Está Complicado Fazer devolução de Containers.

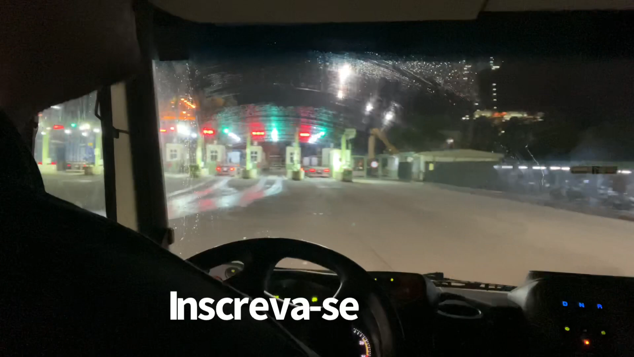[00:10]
Quinta-feira, 5 do 3. Emendando uma atrás da outra, hein? Coisa linda. Quinta-feira, dia 5 do 3. São 5h40 da manhã.
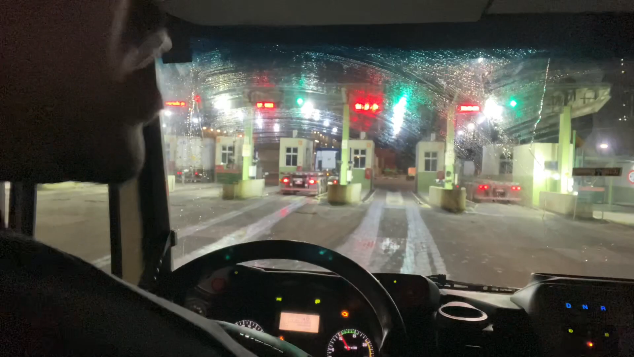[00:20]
Cidade de Santos, margem direita. Nós vamos para São Paulo, capital.
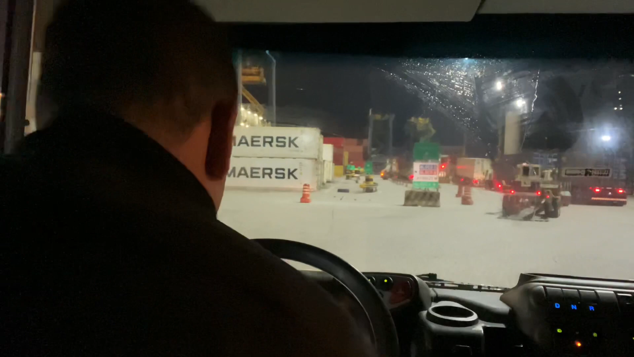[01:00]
Verde. Esse bloco aqui. Vamos lá, vamos carregar. Meio embaçado aqui, tá meio orvalho, né?
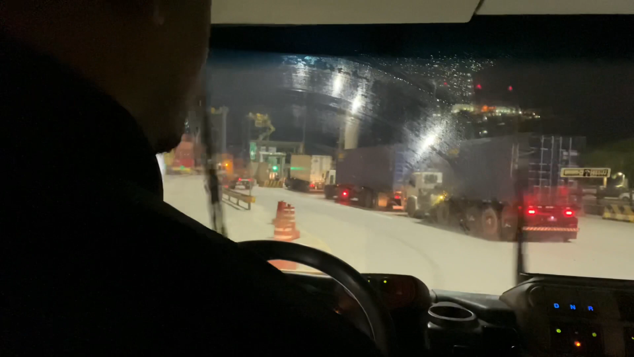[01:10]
Tá meio embaçado ó, o vidro aí. Bloco AB.
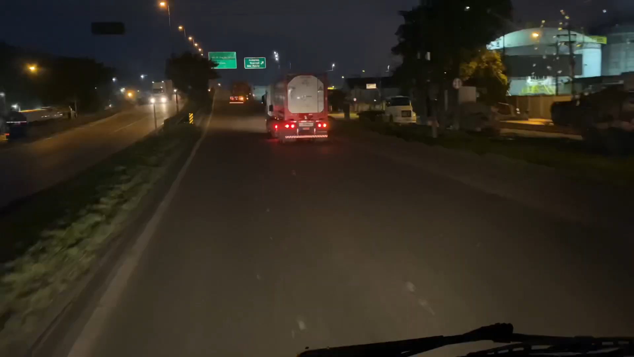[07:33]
Galera, vamos deixar o gás agora,
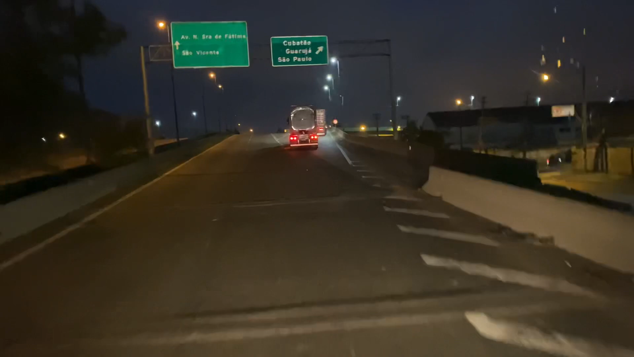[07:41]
vamos entrar na rodovia Anchieta. Bora, quinta-feira.